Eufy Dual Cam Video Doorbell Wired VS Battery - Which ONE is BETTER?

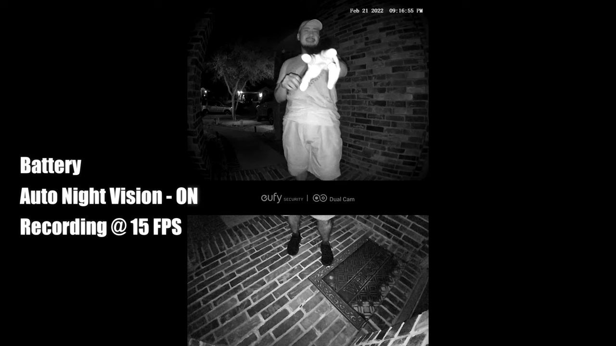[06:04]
As you can see, I can see 4 infrared LEDs and also there is a spotlight right here for the lower camera.
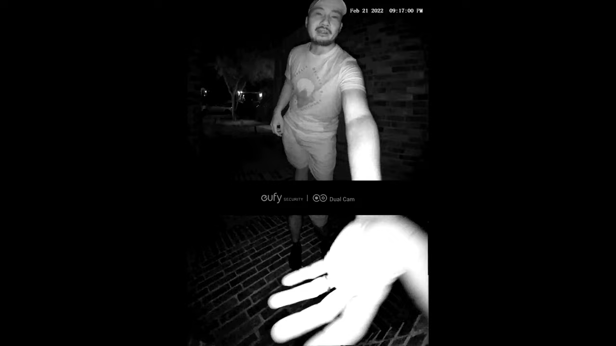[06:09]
But anyways,
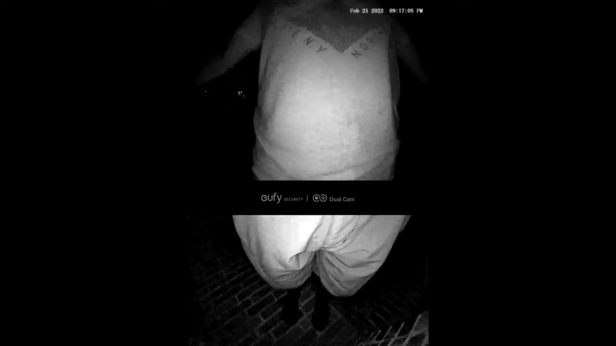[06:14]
this is what it looks like when I'm close to the doorbell and this is what it looks like when I'm close to the door.
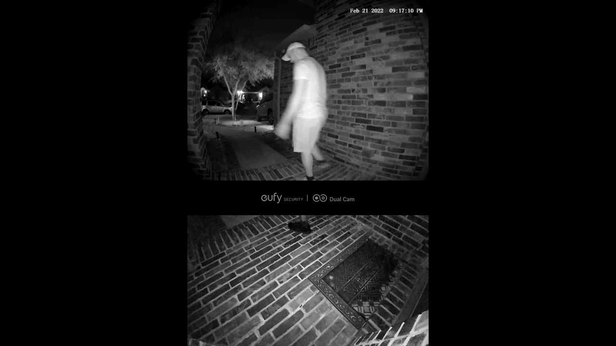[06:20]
So this is the video quality of Eufy's dual cam video doorbell wired at night and no lights and the auto night vision is turned on so it
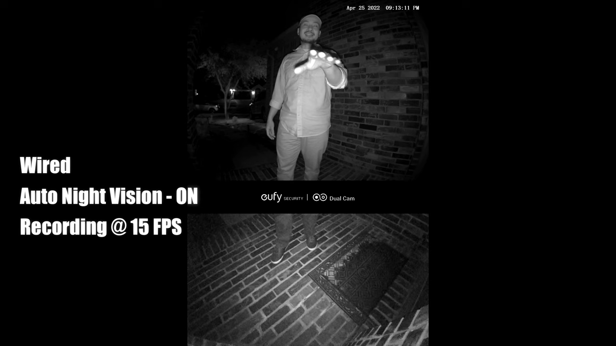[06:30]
has 4 infrared LEDs and also the bottom package lights are turned on and this is what it looks like when I'm close to the doorbell and this is what it looks like when I'm close to the door.